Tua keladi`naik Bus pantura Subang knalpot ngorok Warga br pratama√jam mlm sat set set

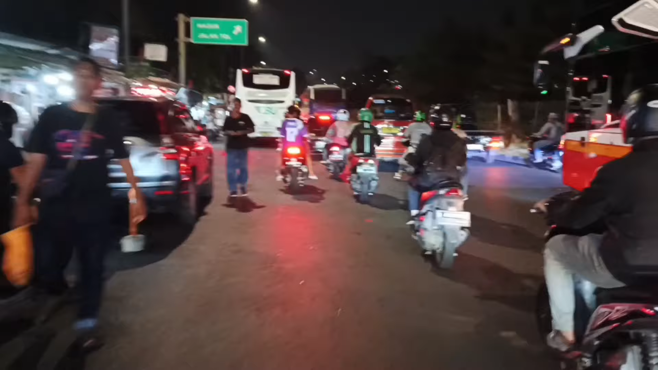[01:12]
Nih, naik bus Warga baru Pratama yang berangkat pada pukul 18.30.
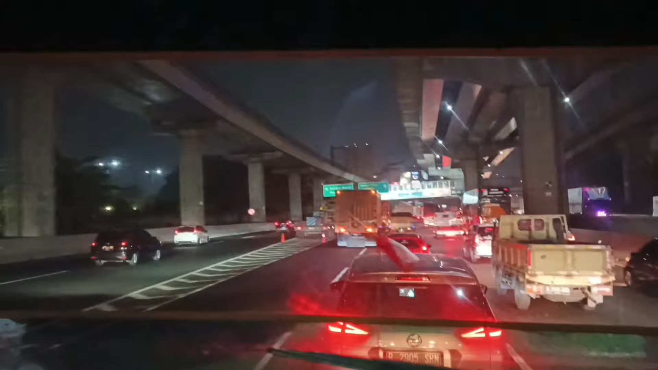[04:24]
Ya, suasana di ruas tol Bekasi Cikampek hari Jumat malam terpantau ramai lancar walaupun padat kendaraan ya.
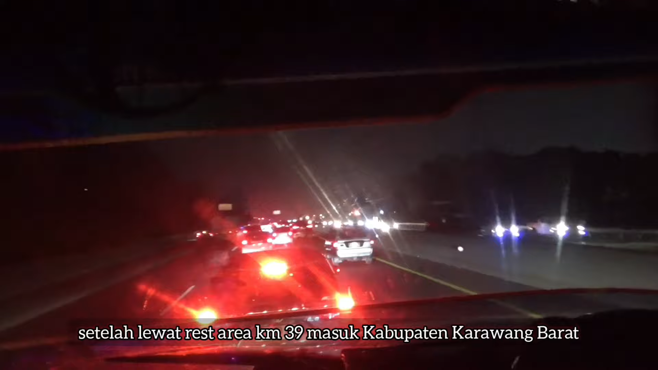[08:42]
Sampai di KM49 di penghujung tol yang Muhammad Dijek. Sekarang sudah masuk Kabupaten Kerawang.
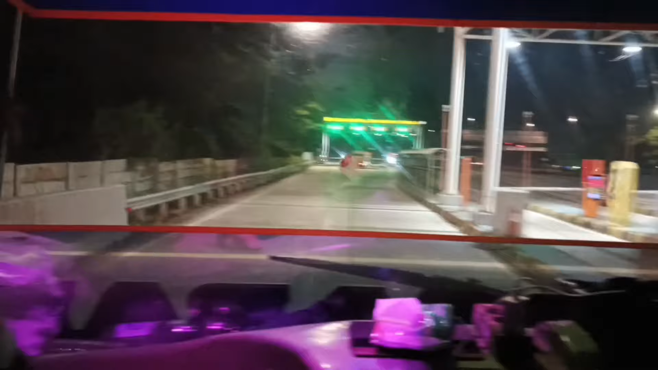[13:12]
Sampai gerbang tol Cikampek Utama pukul 20.03.
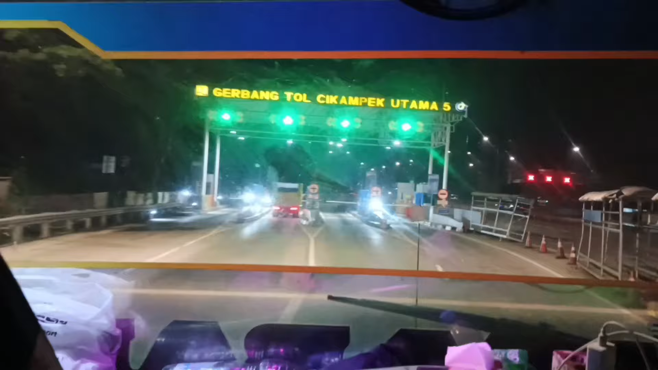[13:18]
Perjalanan 1 jam setengah sampai ke Cikampek ya. KM 72.
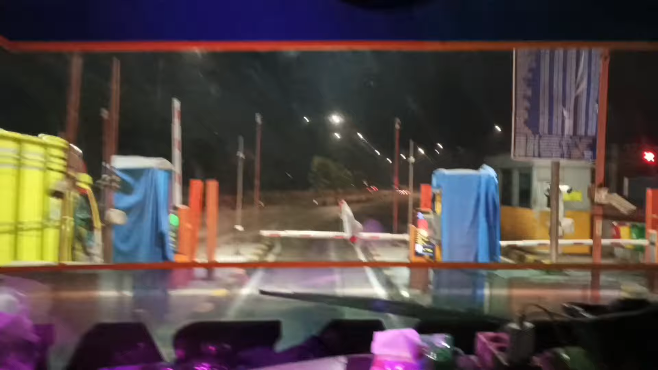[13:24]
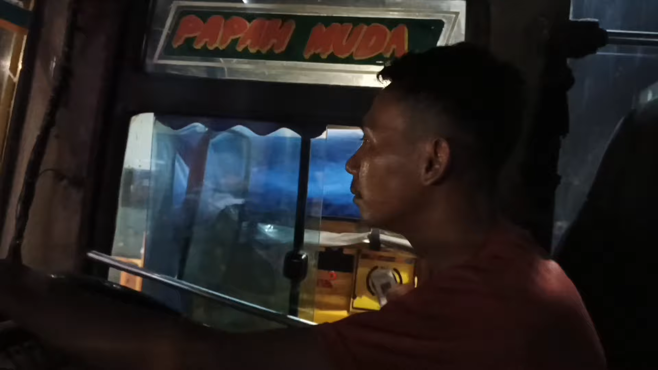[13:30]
Perjalanan exit tol Cikampek, karena ini rute lewat jalur Cikampek ya.
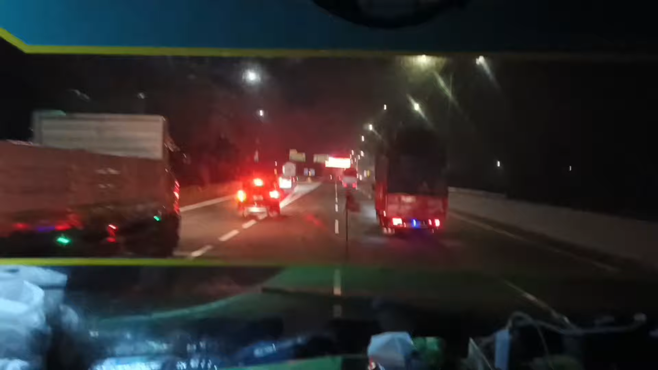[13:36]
Perpisahan jalur antara ruas tol Cipali dengan jalur pantura lama Subang Indramayu. KM 73. Dulu waktu belum ada tol Cipali, sekitar tahun